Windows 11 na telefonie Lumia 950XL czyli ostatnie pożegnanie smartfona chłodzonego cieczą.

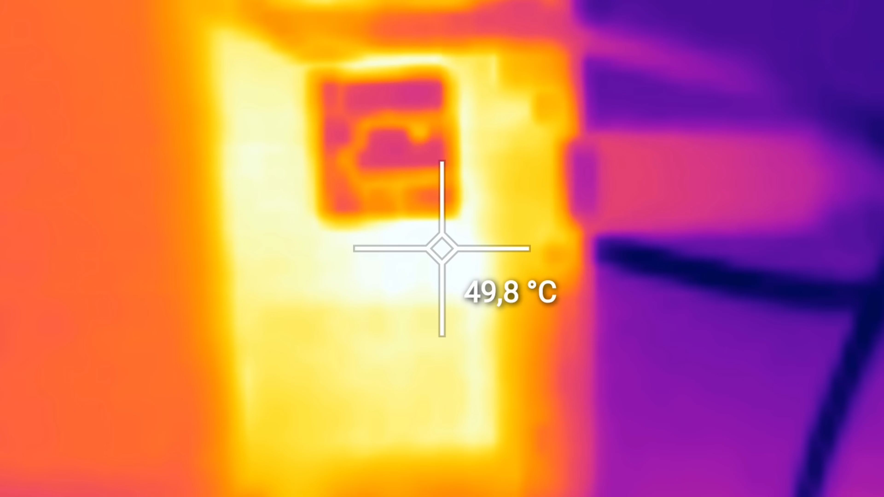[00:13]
On screen: spot 49.8°C
a także smartfon ze zbyt gorącym procesorem oraz Windows M10 Mobile,
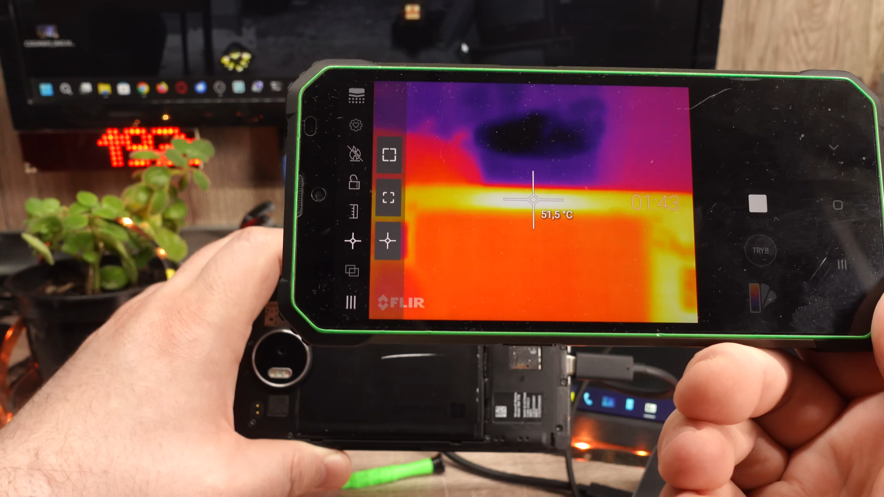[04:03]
On screen: spot 51.5°C
Snapdragon 810 dał się poznać jako procesor gorący. Tak jak pod Windowsem 10 Mobile telefon jest znacząco, ale akceptowalnie ciepły,
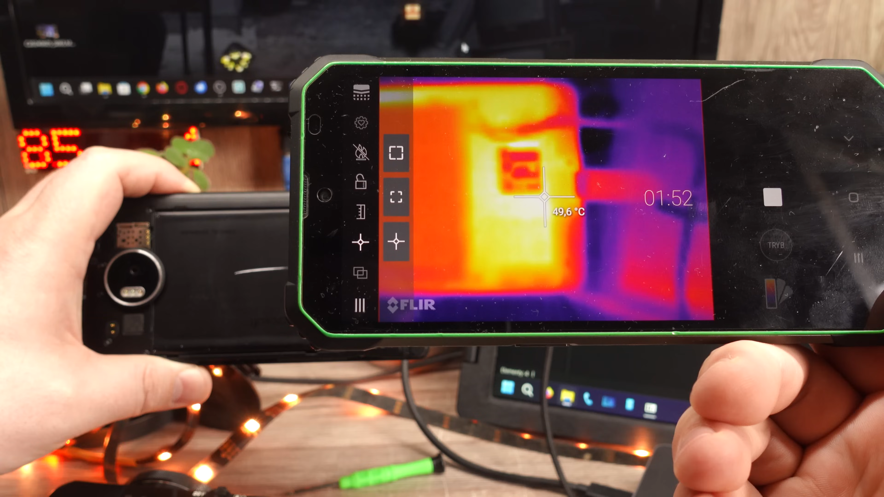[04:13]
On screen: spot 49.6°C
tak pod desktopowym Windowsem 10 i 11 telefon zamienia się w grudę świeżo zastygłej lawy. Podobnie jest podczas procesu ładowania pod dowolnym już systemem.